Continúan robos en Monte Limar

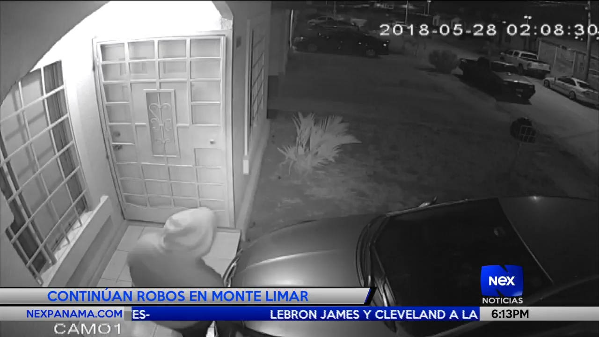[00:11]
En este caso podemos reportar a los residentes de Montelimar, donde pues el día de hoy nuevamente captan a un malhechor tratando, o como vemos en pantalla, abriendo la tapa del vehículo para robarse equipos de sonido, baterías, entre otras cosas. Incluso existen videos de seguridad de otras casas donde se aprecian estos tratando de llevarse y romper las verjas de las casas.